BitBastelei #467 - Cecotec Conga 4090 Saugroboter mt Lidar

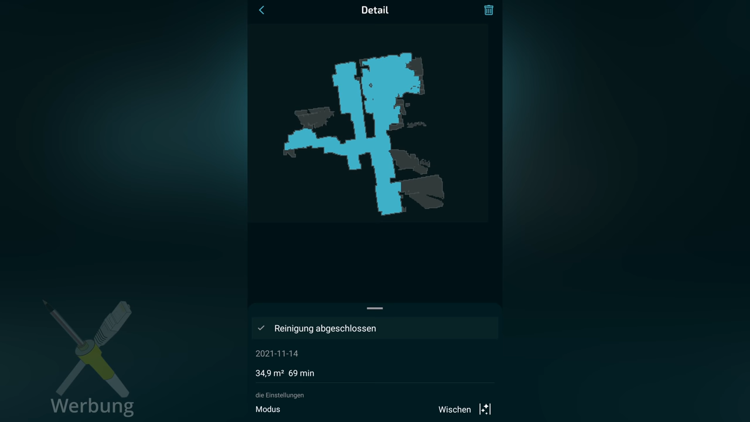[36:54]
Aber so von dem, was ich in der Karte sehe, das kommt durchaus mit dem hin, was ich auch so erwartet habe. Also ich kann durchaus dazu ordnen, welche Räume er wo gereinigt hat. Das ist allerdings nicht unbedingt immer der Fall.
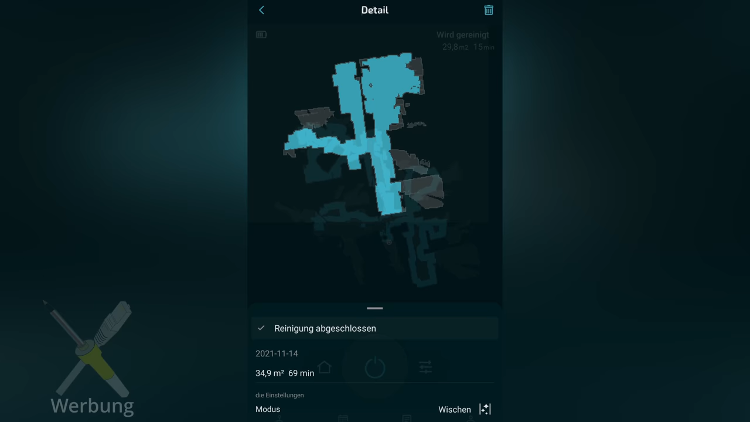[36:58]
Also wenn wir uns diese Karte hier mal angucken. Also er hat manchmal wohl seine Orientierung verloren und dann angefangen, eine neue Karte in der Karte zu erzeugen, die dann irgendwie so schräg versetzt ist.